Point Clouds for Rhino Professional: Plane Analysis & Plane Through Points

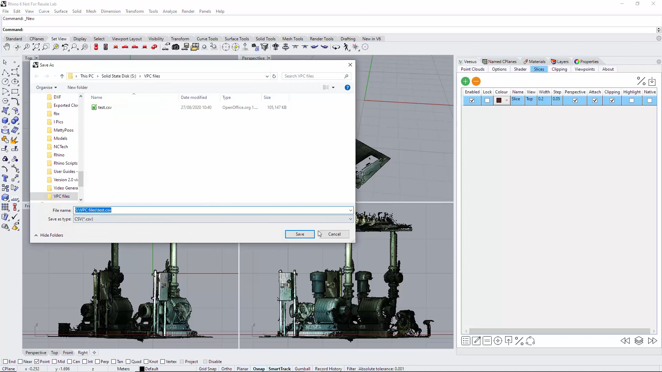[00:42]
so I'm happy with that I'm doing the ground area here so the base of this pump I'm going to click the option here CSV plus for a file name click Save and it is created so then we have this CSV
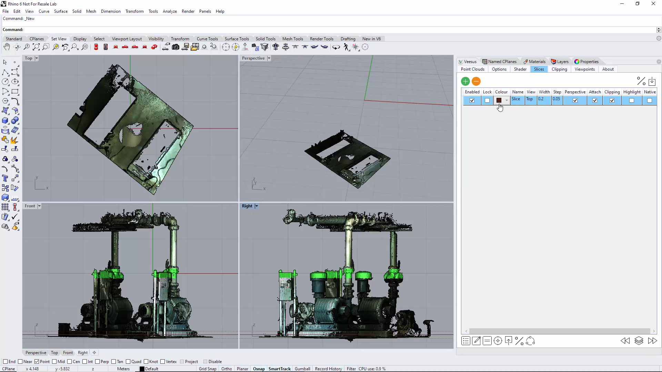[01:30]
if I just turn this off it's probably more helpful so then we just so we're happy with that I click here playing through points and it's complete now if we go to named seaplanes if you don't have this tab just right click on the visas tab and it's named through seaplanes this
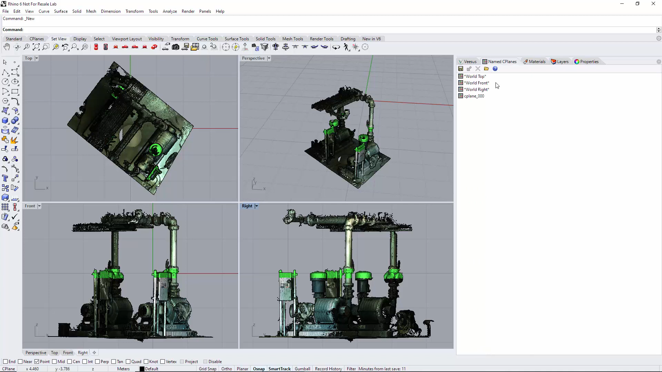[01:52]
is explained in a separate video how to get this up but here we go so it's created this new seaplane this is the one it's created if I select it you can see now we have a plane in the middle of that clipping hopefully you can see that there and here